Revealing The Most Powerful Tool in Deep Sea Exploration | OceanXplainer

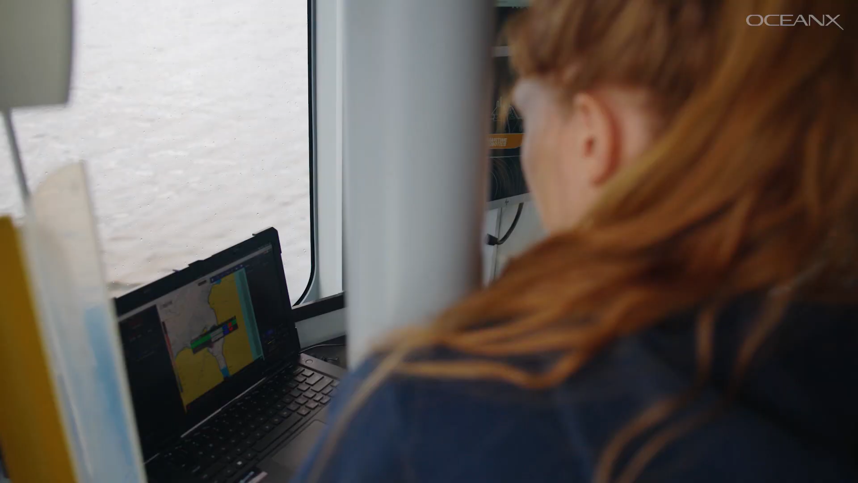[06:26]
We calculate the depth of the seafloor using
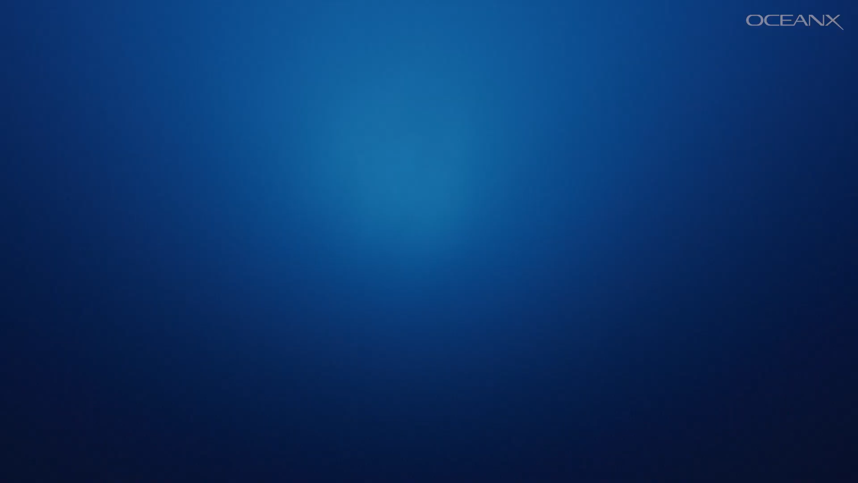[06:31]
the time it takes for the sound to hit the bottom and return to the surface.
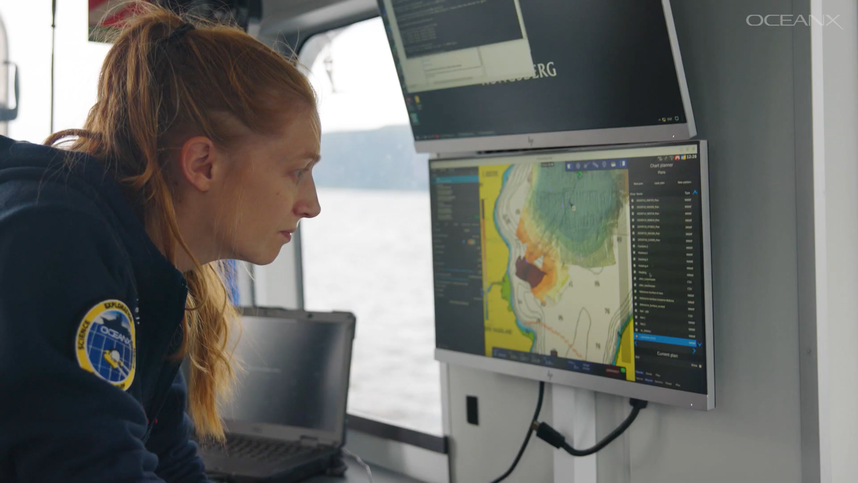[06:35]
The longer it takes for the sound to return, the deeper the seafloor. But the speed of sound changes depending on the water's temperature, salinity, and pressure.
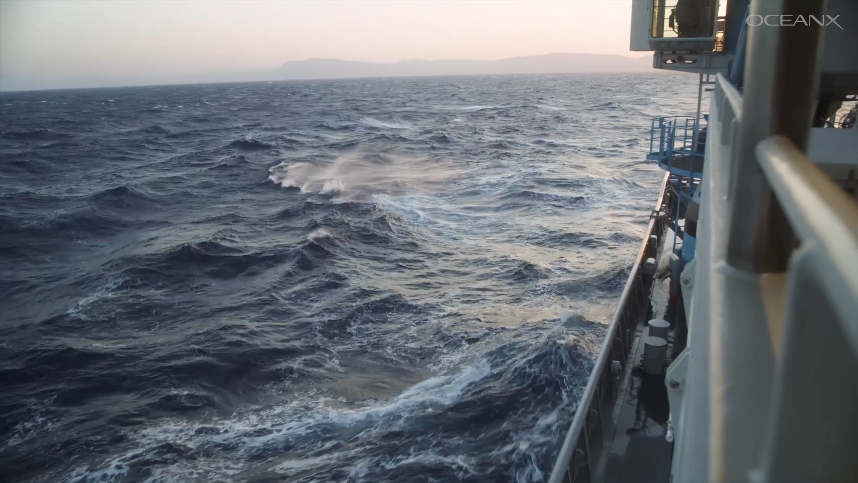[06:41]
So when we cast the CTD, its sensors can give us a very detailed picture of what's happening in the water. So if the CTD goes down 650 meters, we're going to get a value,
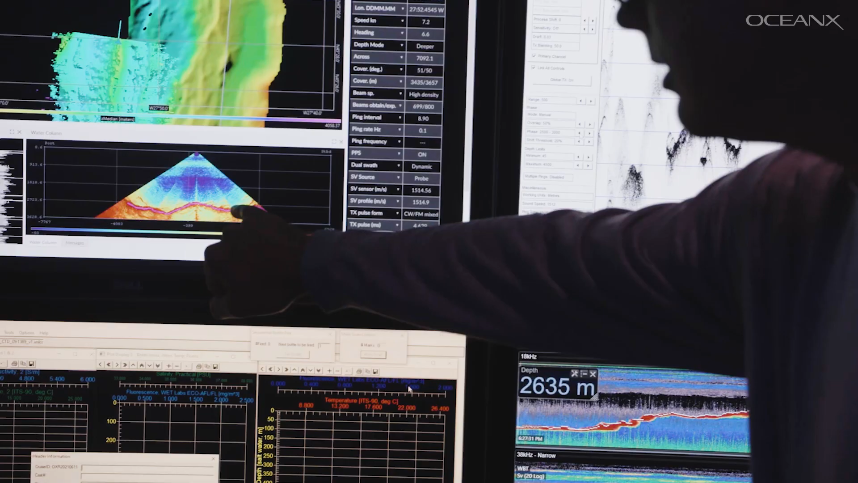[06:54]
On screen: depth 2635 m
and that is a pretty dynamic value, and it's definitely a key piece to the quality control and mapping.
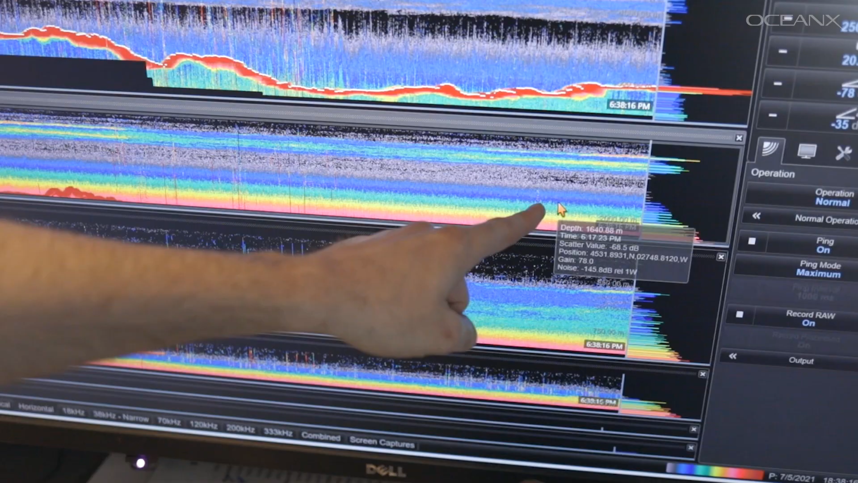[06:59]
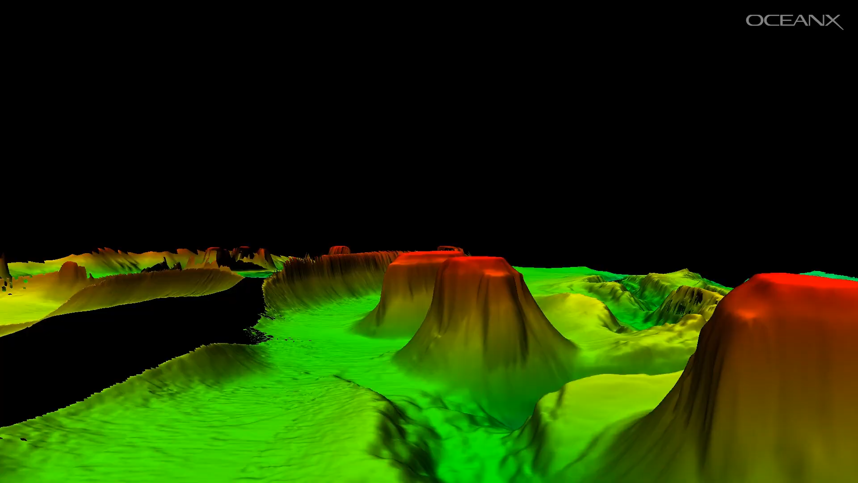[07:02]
We want those accurate calculations because we want accurate maps, and we want accurate maps because being able to see the seafloor in detail unlocks so much crucial information.
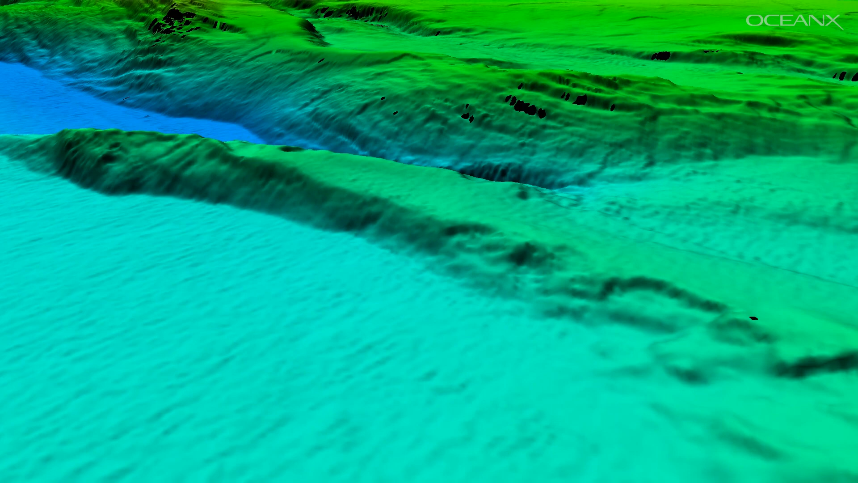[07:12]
Some of the seafloor features we map influence ocean currents, and ocean currents are big drivers of weather and climate.
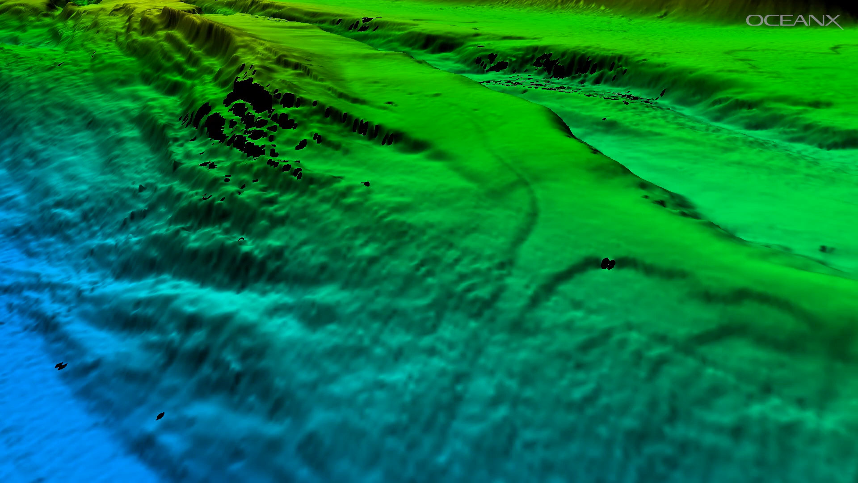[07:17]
So that gives us more accurate climate models.